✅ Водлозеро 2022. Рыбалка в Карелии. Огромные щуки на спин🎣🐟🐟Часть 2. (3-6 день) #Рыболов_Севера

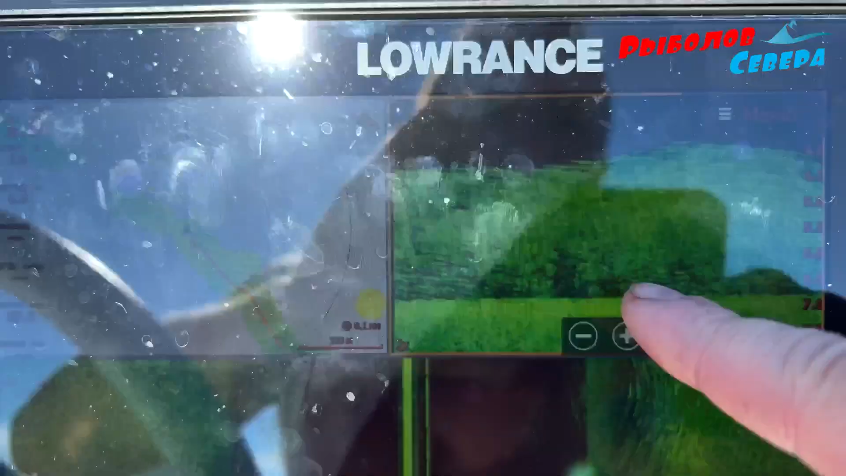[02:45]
Вот это вот рыба. Тучи, просто ее тучи.
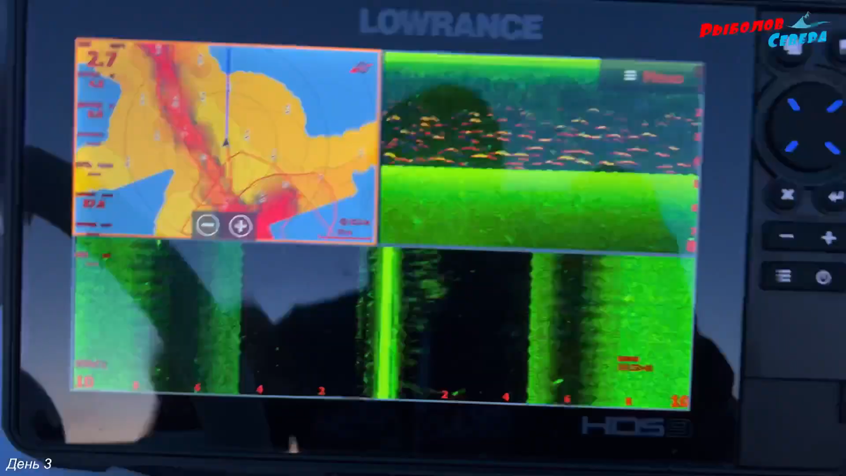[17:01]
Естественно. Рыбы. Столько рыбы в охоте.
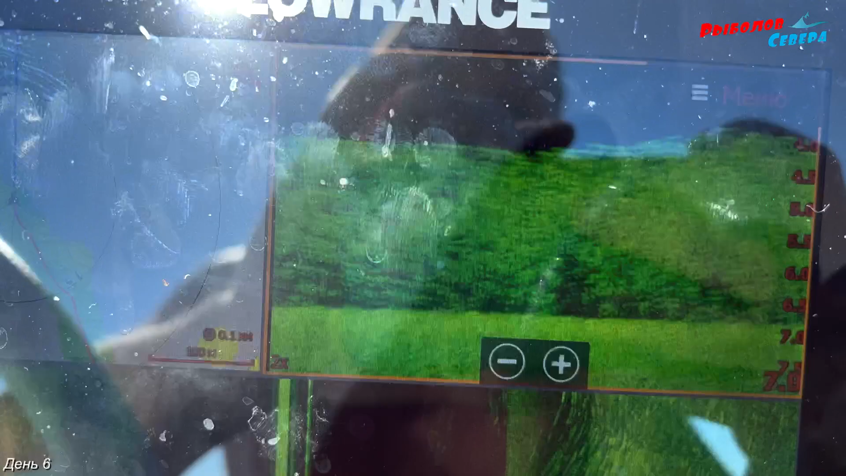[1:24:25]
Вот столько вот это все, вот это дно, вот это вот рыба.
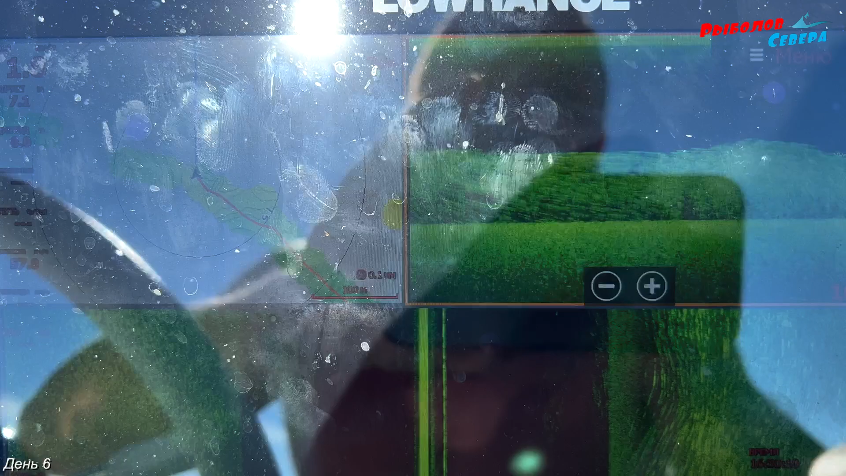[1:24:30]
Тучи, просто ее тучи. От 4 до 7 метров все забито.
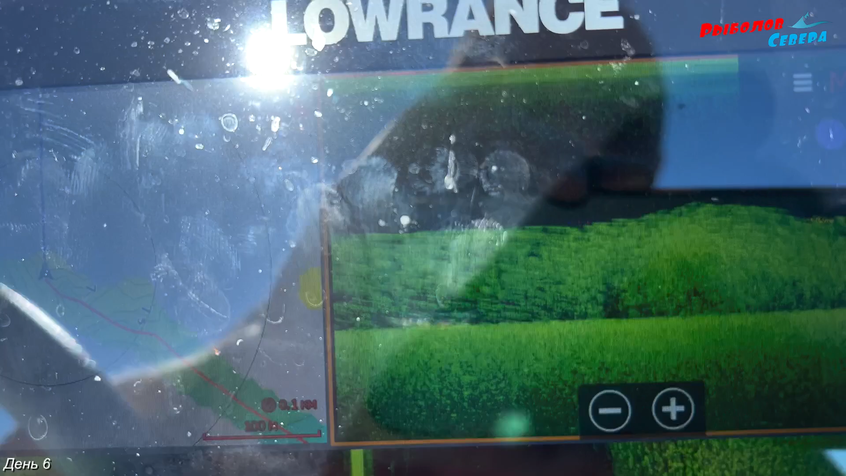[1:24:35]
И крупная стоит. Вот это вот крупная рыба. Это уже, скорее всего, окунь, либо щука ее долбит.
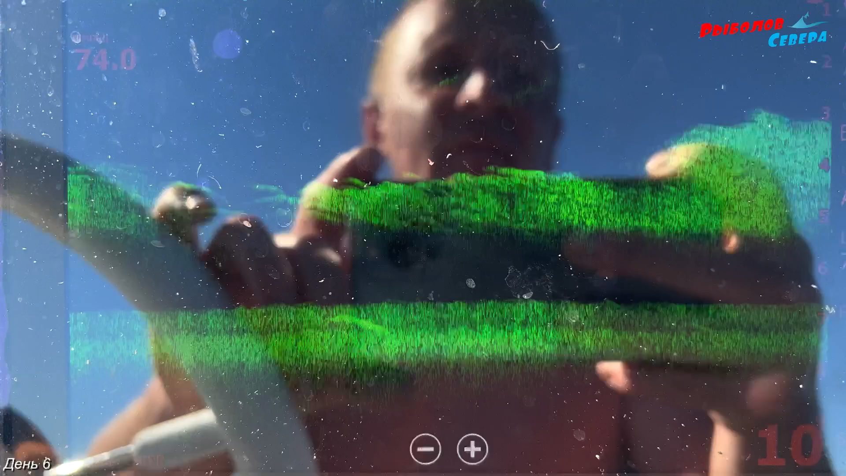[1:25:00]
Вот тучи. Одна. А вот столько чаек летает. И они вот долбят этого снетка.